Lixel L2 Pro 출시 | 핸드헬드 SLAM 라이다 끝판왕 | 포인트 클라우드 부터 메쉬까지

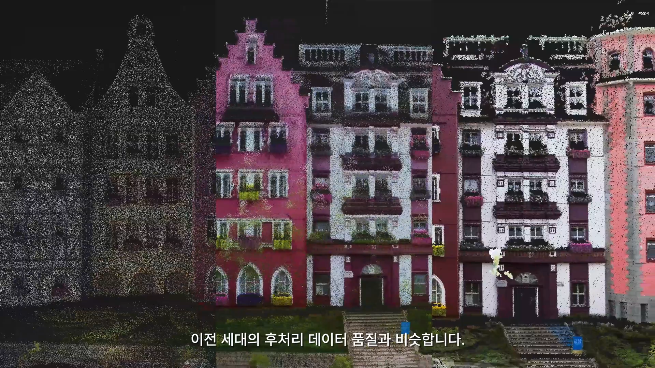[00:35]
L2 Pro's real-time point cloud accuracy and color rendering reach the quality of post-processed data of previous generations, ready for mapping and modeling after scanning.
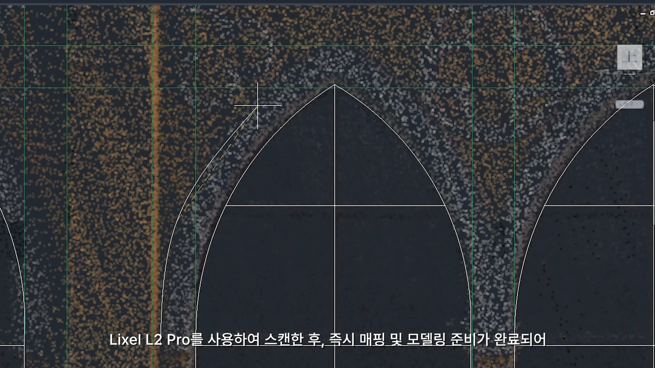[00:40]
X-Grids leads the way into zero post-processing SLAM era,